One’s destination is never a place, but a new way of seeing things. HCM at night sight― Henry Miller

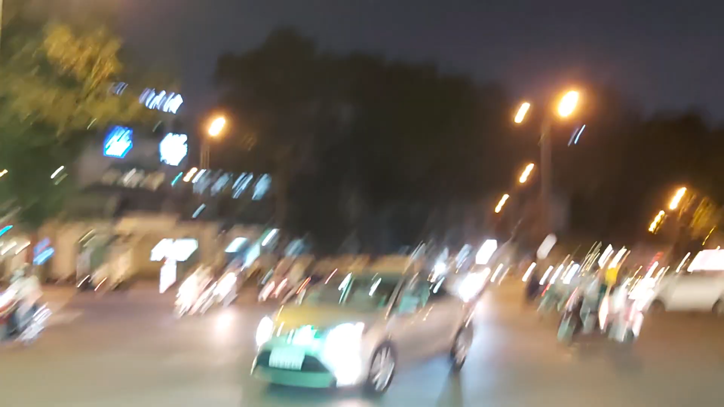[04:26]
Sige, ayan. Makikita nyo paano magtatawiran. Ayan, walang stoplight yan, ha?